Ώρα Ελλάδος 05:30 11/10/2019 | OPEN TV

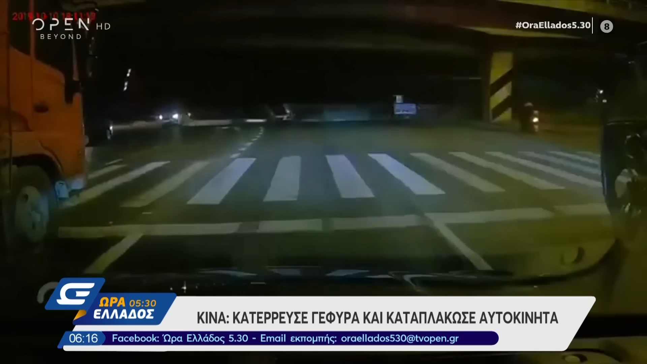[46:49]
Δείτε εδώ τα πλάνα πόσο συγκλονιστικά είναι. Υπάρχουν φόβοι ότι οι νεκροί δυστυχώς θα είναι αρκετοί και οι τραυματίες.